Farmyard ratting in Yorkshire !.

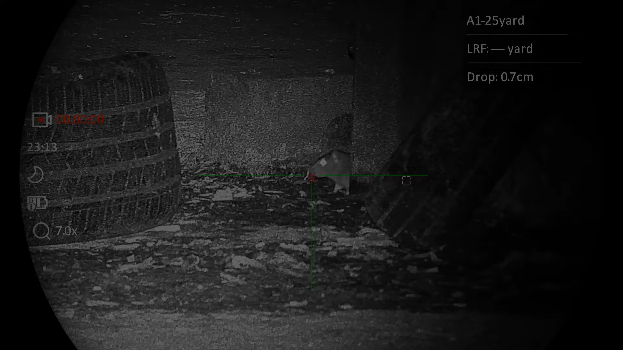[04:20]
okay everybody meet the luckiest rat in yorkshire how the bloody hell did I miss that
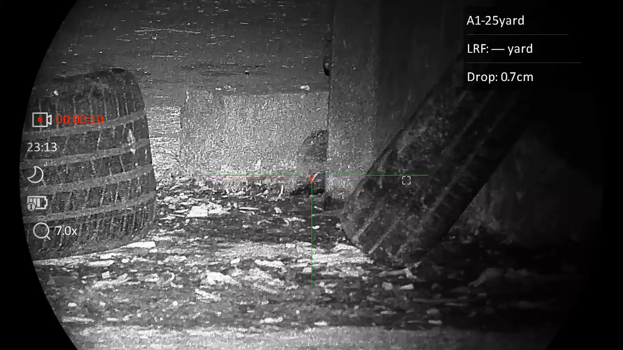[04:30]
hello everyone I'm
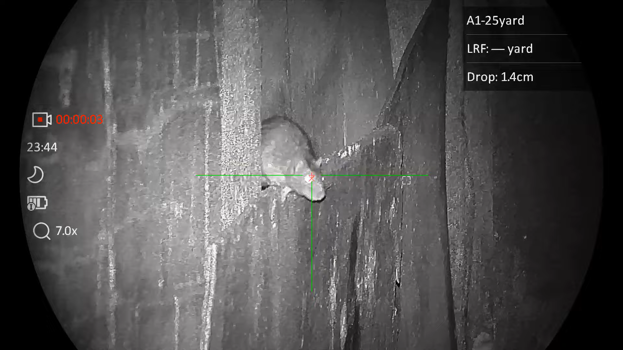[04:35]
practicing my precarious perching is it any good
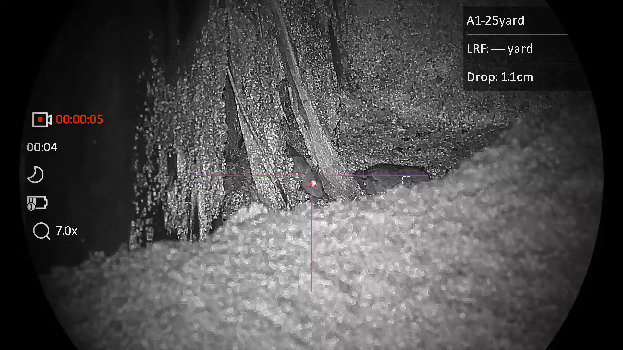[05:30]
no it didn't work for me either
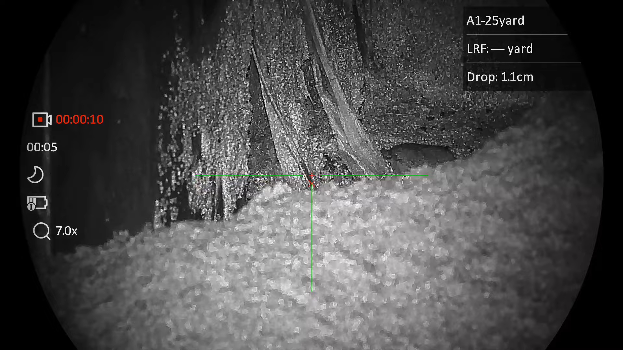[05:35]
I'm trying my best to hide from that rat basher chappy